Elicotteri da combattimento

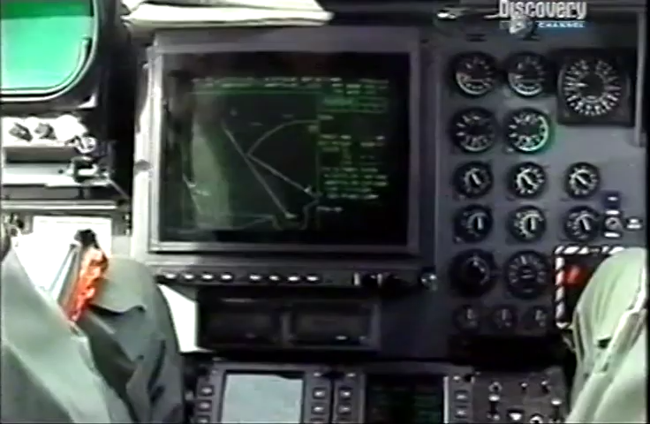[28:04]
Per farciò utilizzo il radar che guida il missile sul bersaglio.
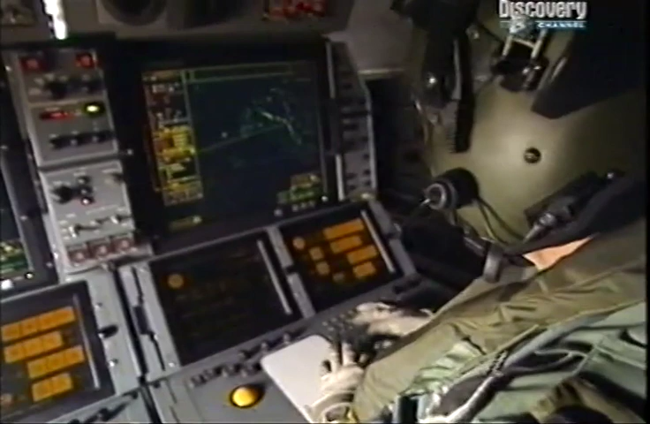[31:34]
Inoltre dispone di un data link all'avanguardia che fornisce informazioni in tempo reale a tutti quelli che sono impegnati nelle operazioni.
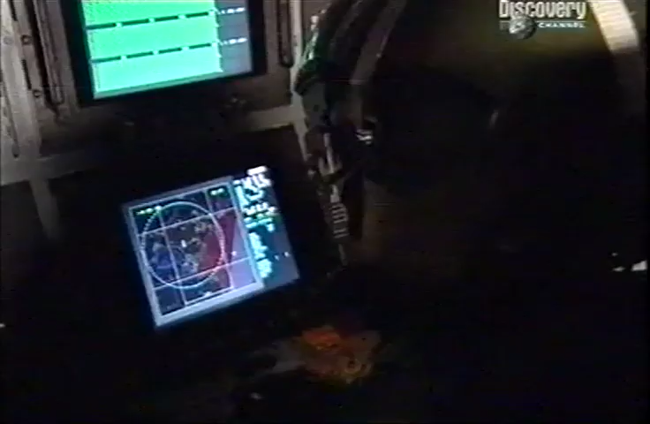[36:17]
le informazioni dei centri in una grande varietà di colori.
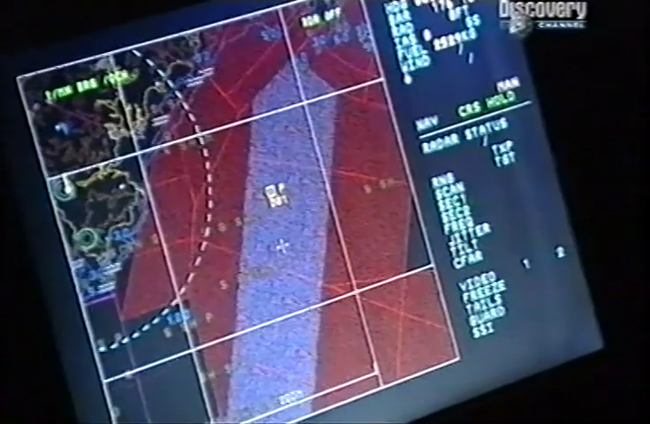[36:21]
Per esempio i nemici possono essere identificati in rosso, gli alleati in verde.
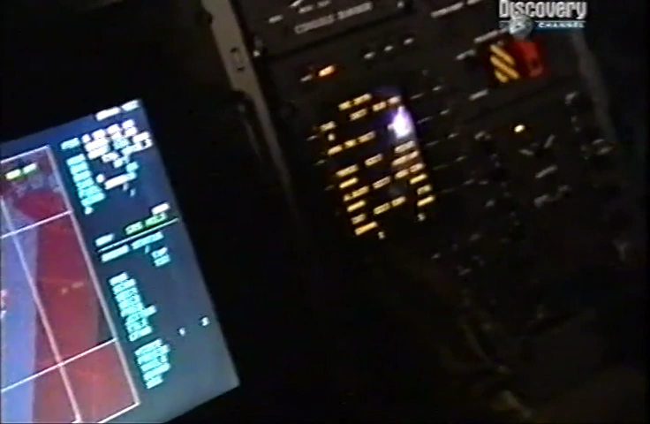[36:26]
Le immagini vengono inviate alle navi che capiscono al volo, se si tratta di unità avversarie o di unità amiche.